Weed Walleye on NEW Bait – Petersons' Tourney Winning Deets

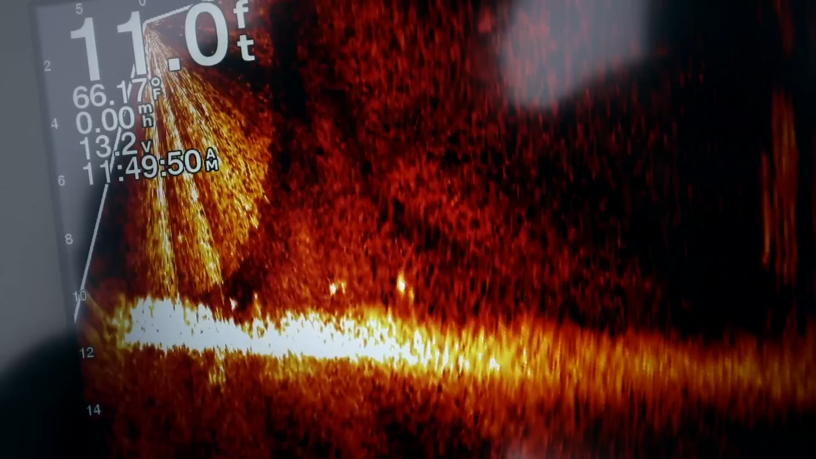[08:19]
On screen: depth 11.0 ft
15 feet or so uh they're real close to the boat but
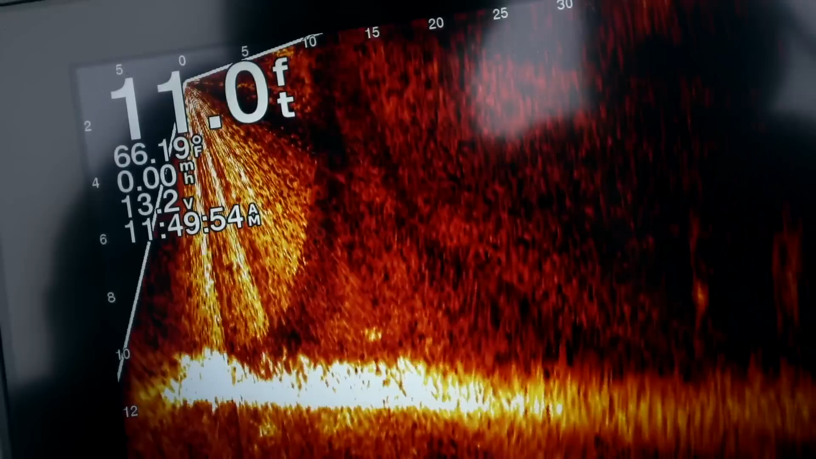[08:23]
On screen: depth 11.0 ft
that's what we look for when we're you know targeting these weedy spots there's also another one in the weeds right here we're
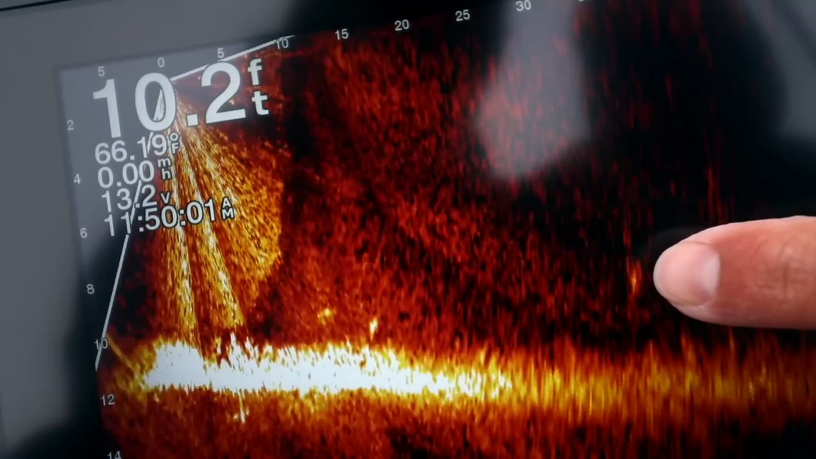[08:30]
On screen: depth 10.2 ft
sitting right on the edge of the cabbage so another thing that live scope really helps with us is we're trying to save on bait and